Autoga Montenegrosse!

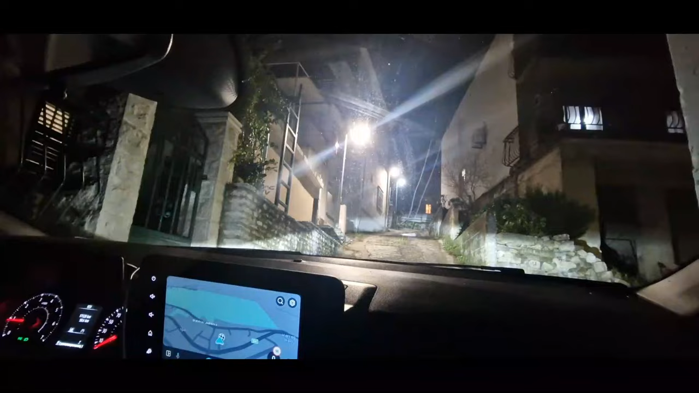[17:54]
Ma ei saanud selle hetkel nagu võtta, siis ma olin suurkab. Mis kärsakus? See ei ole reaalne lihtsalt. Ma ei kujuta, et siin on mingi 30 graadi.
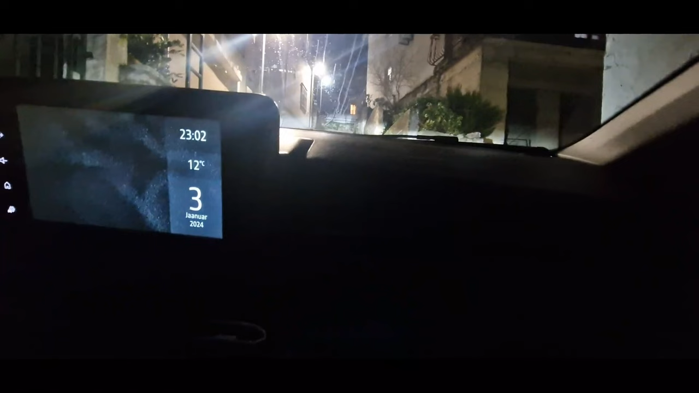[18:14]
Ma arvan, et ma lasen siit tagasi vaikselt. Ei! Ei! Ma ei ole kukkud alla! Ühesõnaga...
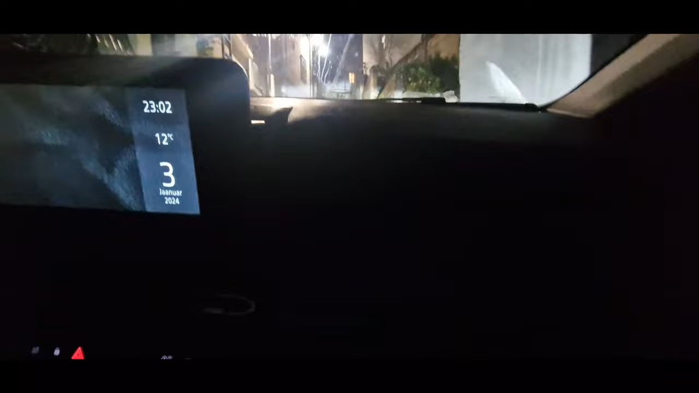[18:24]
Meie seikluste vajaldamatult üks põnev osa autoga on alati see, kuhu sa selle autoga üldse minna saad. Ja kuhu siin suunab igasugune GPS asi, see on täiesti ulme. Ja praegu ma arvan,
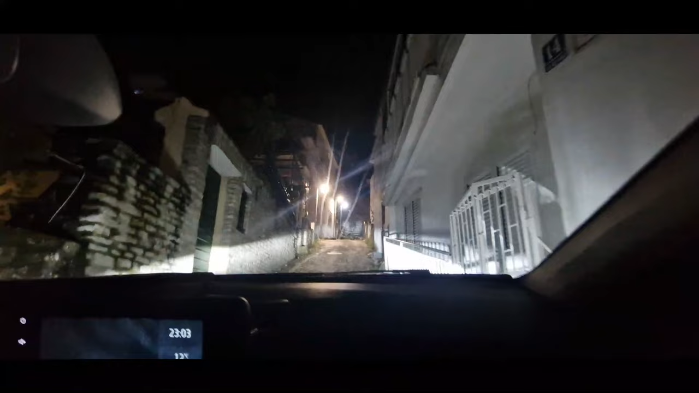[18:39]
et me jääb põnev oma koha peal, kuhu me kunagi sattunud oleme. Püst loodis! Püst loodis meest üles! Ja kui seures ma pean siit nurga alt veel välja keerama, sellepärast, et kui siit kotse tagasi minna, siis on seal pull järsak ja me jääme kindlasti kõhu peale kinna.
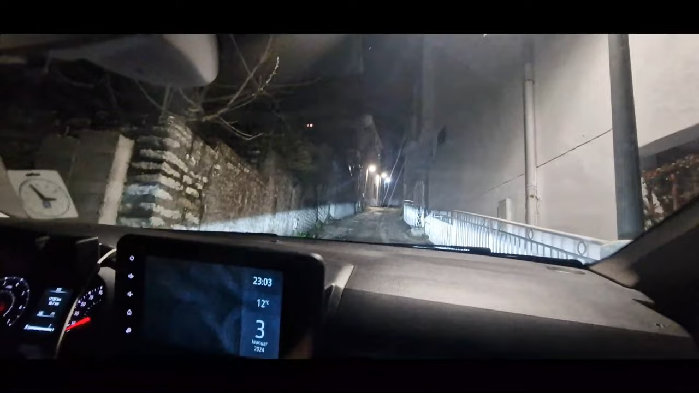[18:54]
Nii et... Sendimeeter siin pool, viiekas seal pool, tiheliiklus. Kui me tahad ise sõitama? Ei, aitame! Ei ole hullu! Kui me ei saame siit midagi välja. Ja loodame, et meie suur ka! Tere, sõid! Siin on mingisi 20 cm.
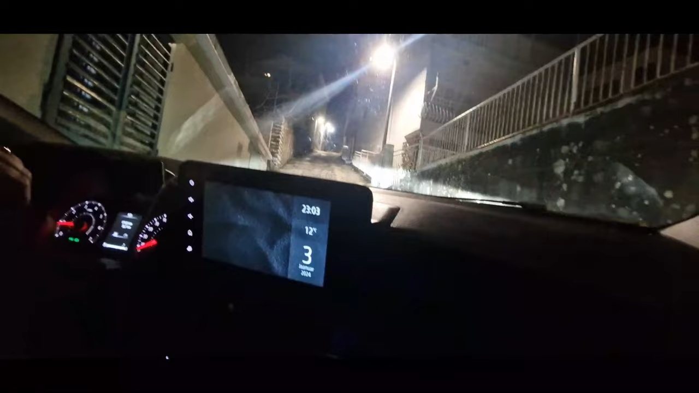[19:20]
Ja ma tean, sellepärast peabki praegu siit kiirama ka, et...